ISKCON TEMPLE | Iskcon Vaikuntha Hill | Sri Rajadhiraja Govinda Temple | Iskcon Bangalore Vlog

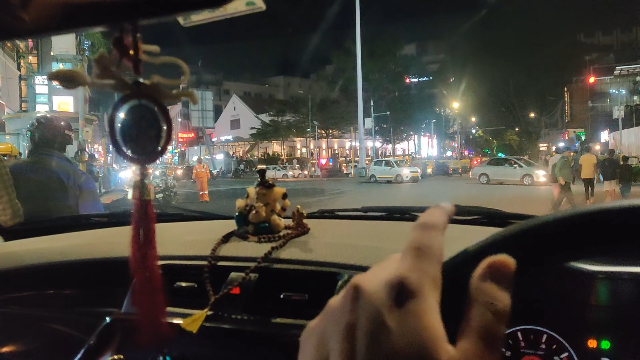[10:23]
دیکھ چاہیے اگر بینگلور میں سامسنگ کا پروڈک چاہیے تو ایدھر آپ آ سکتے ہیں اور نیو ور دن سب ایم جی روڈ میں یا بریگر روڈ میں آکے مجھا کر سکتے
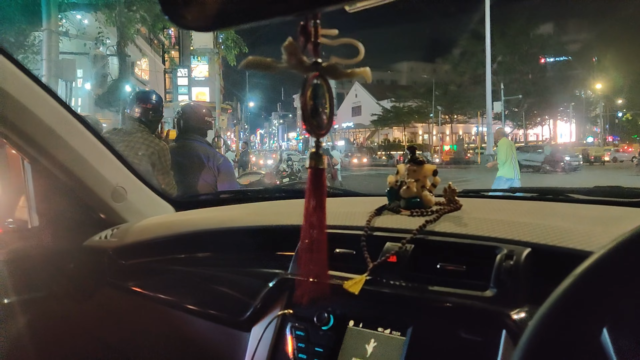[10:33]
ہیں یہ فائنلی میں گھر پہنچ گیا دوستو کو سب ڈراؤ کر کے فائنلی اپنے گھر آگیا جاتے وقت 22 کلومیٹر تھا آتے وقت ہم لوگ